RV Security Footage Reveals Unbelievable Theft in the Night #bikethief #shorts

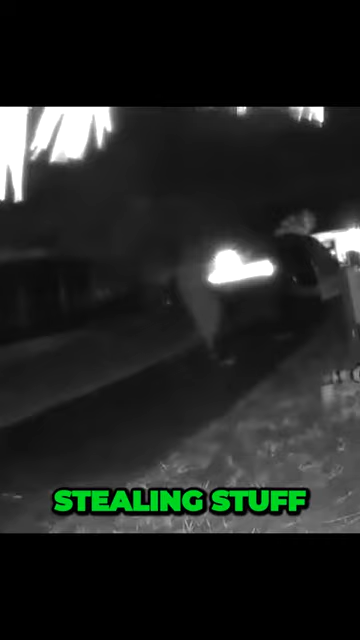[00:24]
These guys are really good at what they do, stealing stuff. But as you can see, the standard resolution just doesn't get the job done. Wait until you see the difference in the next video.